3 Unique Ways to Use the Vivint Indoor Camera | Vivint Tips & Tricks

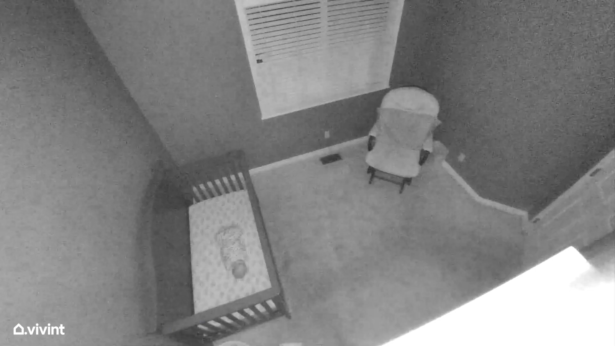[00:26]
Indoor Camera's night vision kicks in allowing you to get a clear view without waking the baby. This secret life of pets isn't so secret anymore.